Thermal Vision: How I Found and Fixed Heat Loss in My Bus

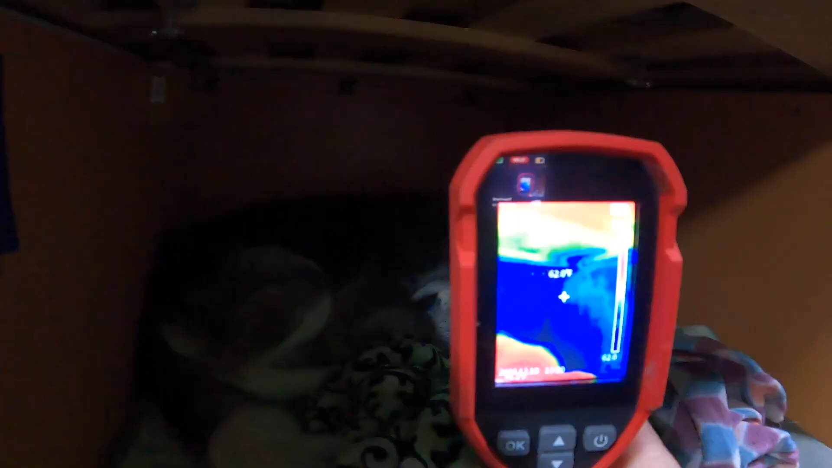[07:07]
So it's better. We still need to insulate the walls themselves on that side.
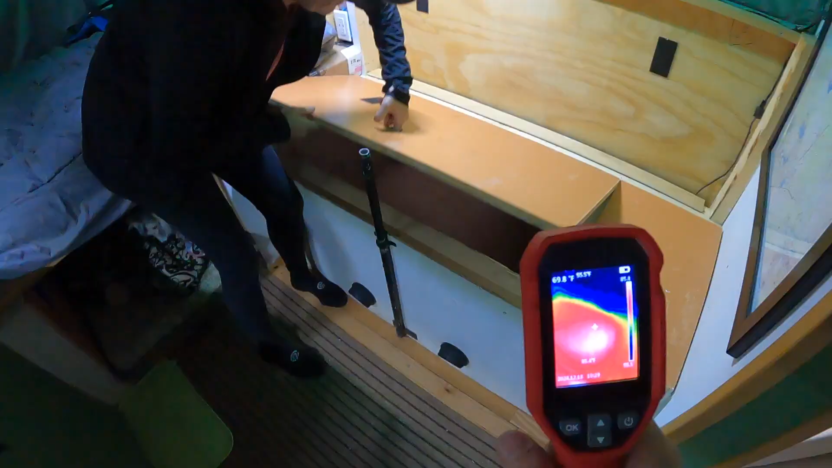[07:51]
Under here is where the diesel heater lives.
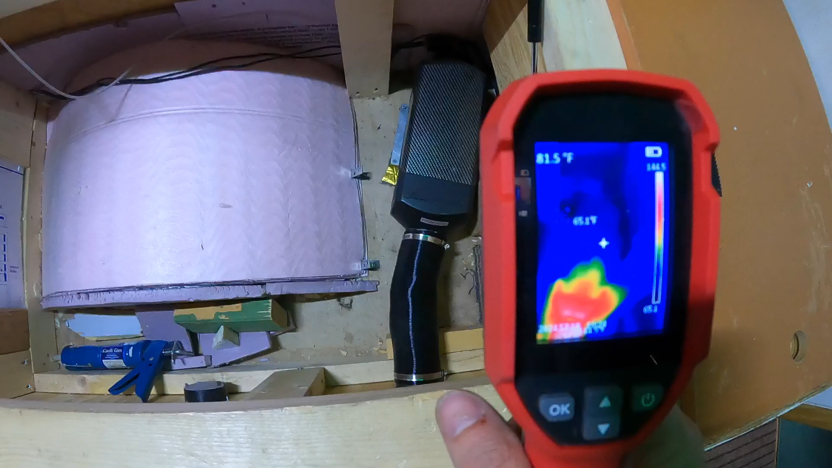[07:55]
Again this area isn't quite finished yet but we made a big improvement on this wheel well as well.
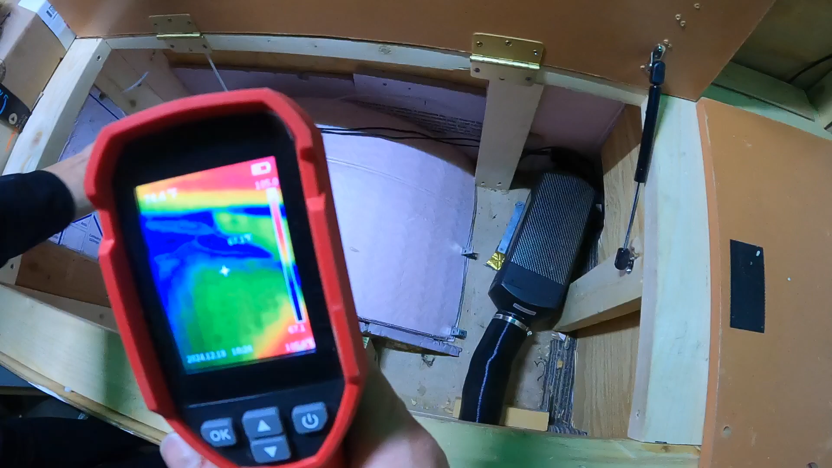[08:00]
Yeah so this wheel well was completely exposed and again talking about noticing things you wouldn't otherwise notice.
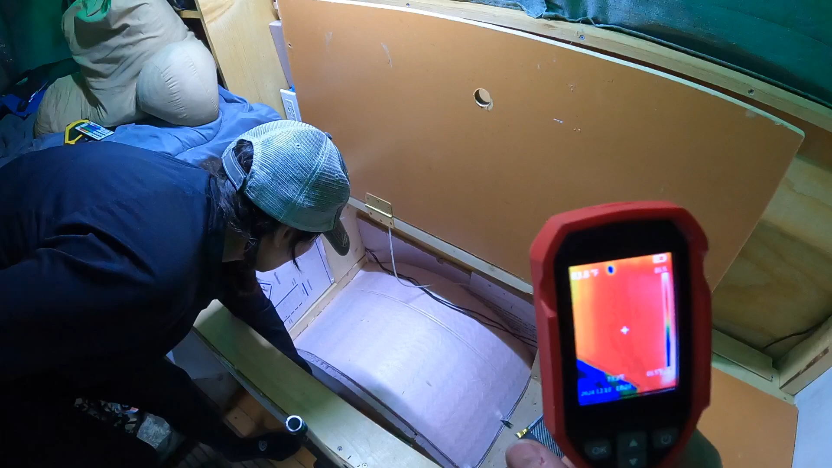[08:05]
We just figured the diesel heater was heating up this whole space and it didn't matter.
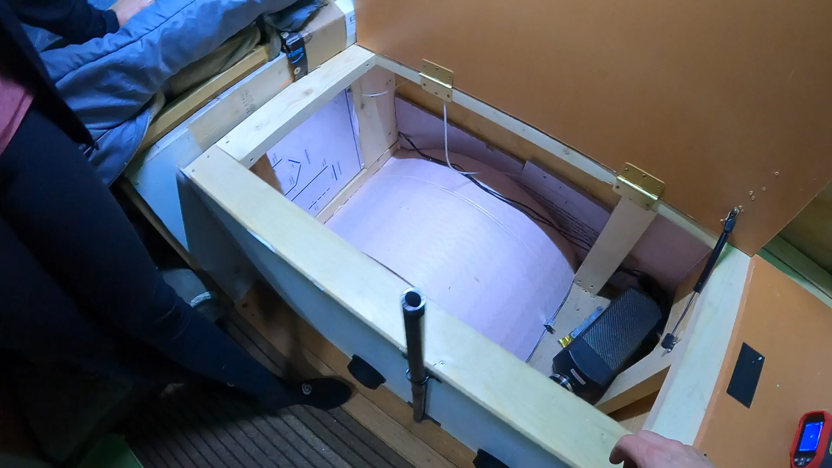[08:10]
Well this port we don't have hooked up and I noticed it was 47 degrees coming in here because it was right next to this metal wheel well that's pretty much just right outside.
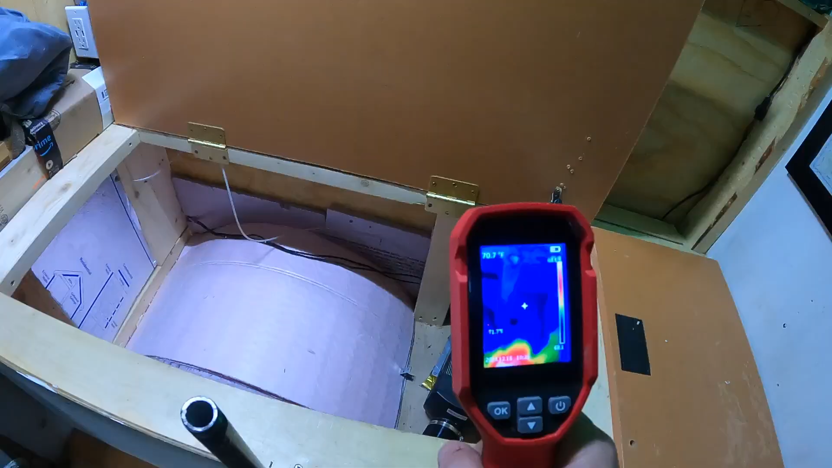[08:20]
So you can see it's significantly better.
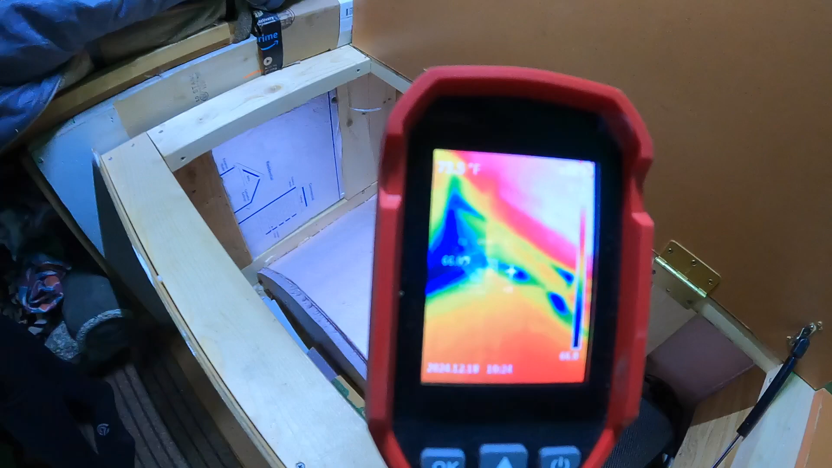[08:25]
60 degrees everywhere. Yeah that's decent. It's better. It's a lot better than it used to be. Yeah.
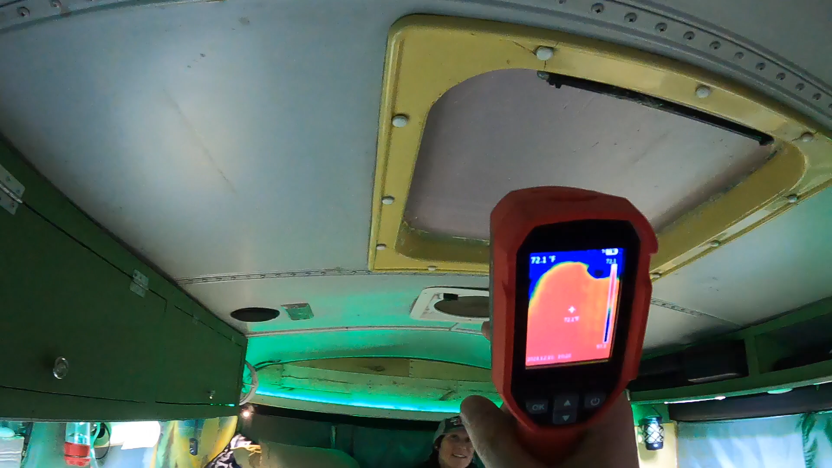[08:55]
On screen: spot 72.1°F
Let's see 70 degrees not too many cold spots especially compared to that fan
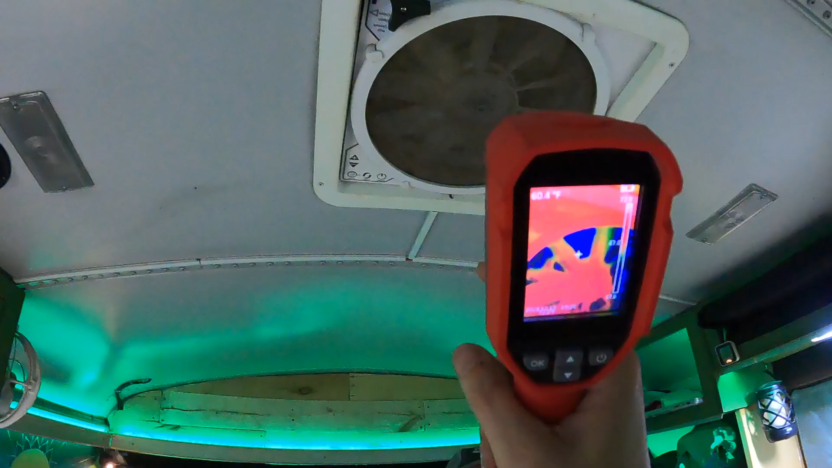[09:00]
which is just bleaching our heat.
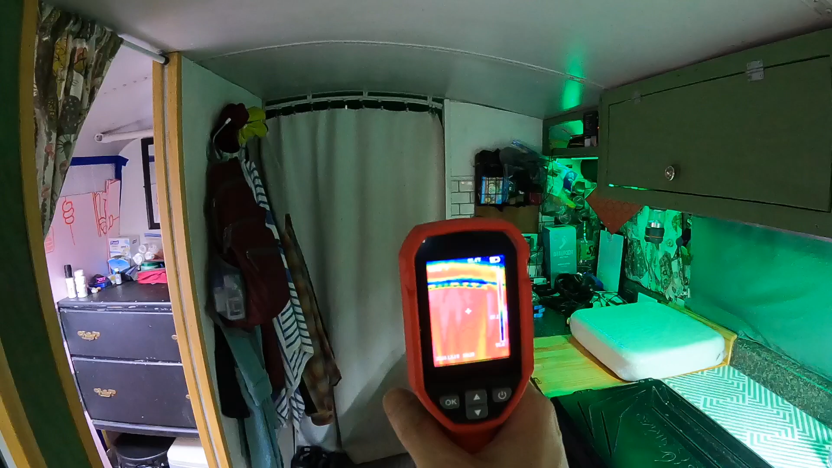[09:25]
with a thermal curtain that's been here since we bought the bus it does help uh quite a
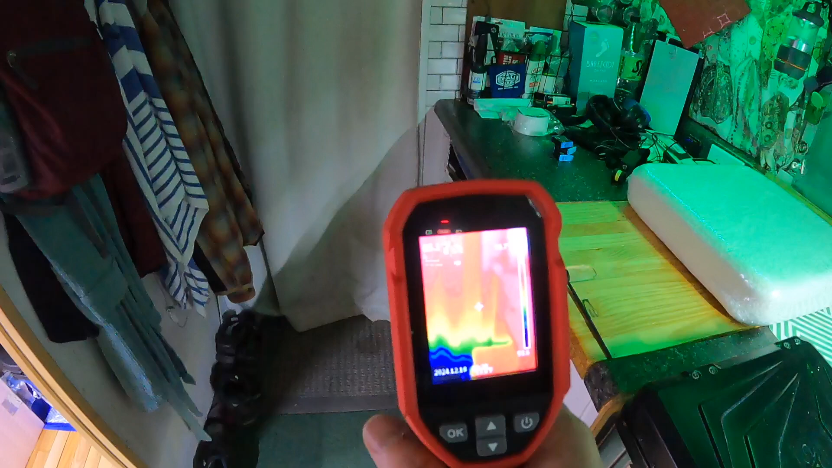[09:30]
bit you can see that near the bottom it's still getting really cold there's 45 degrees right in that
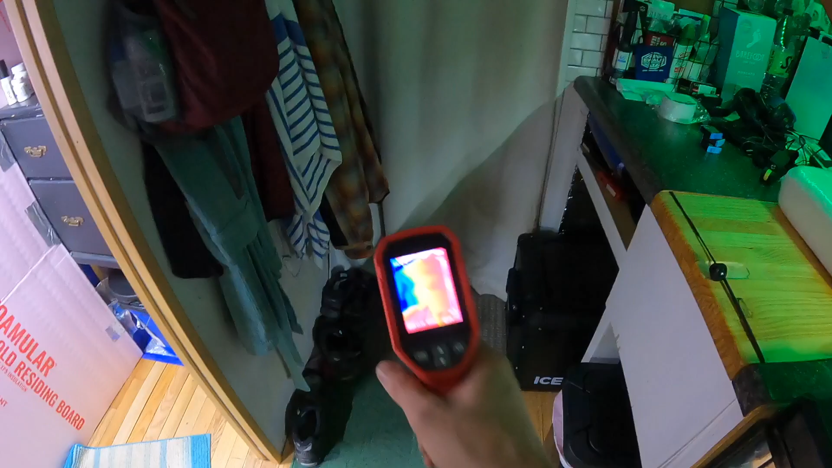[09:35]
corner it does separate the spaces so we're heating this space and not out here.